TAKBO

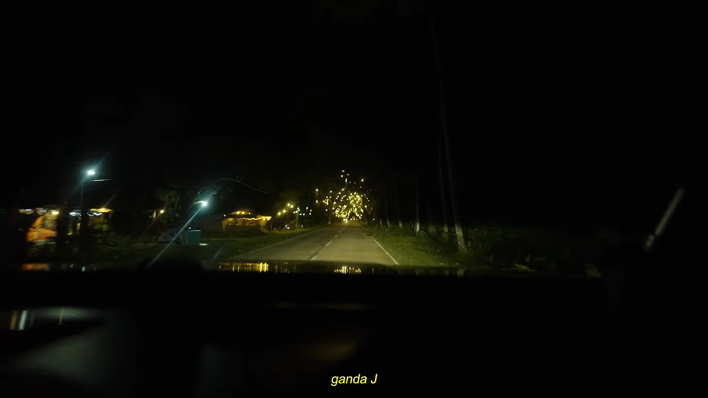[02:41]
Nadaanan namin yung Acacia Tunnel dito sa amin sa Palawan. Ang ganda, ang daming ilaw.